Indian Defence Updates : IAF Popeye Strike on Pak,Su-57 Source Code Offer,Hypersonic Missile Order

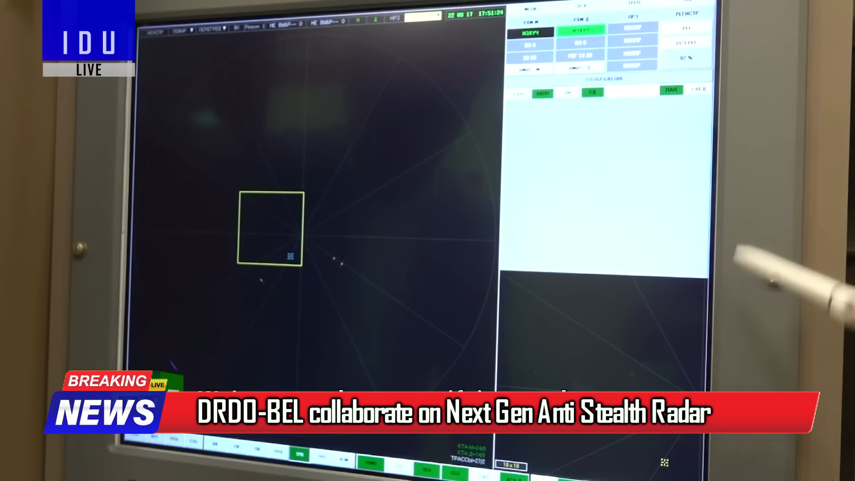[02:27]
designed to simultaneously track up to 100 low-radar cross-section targets with high accuracy.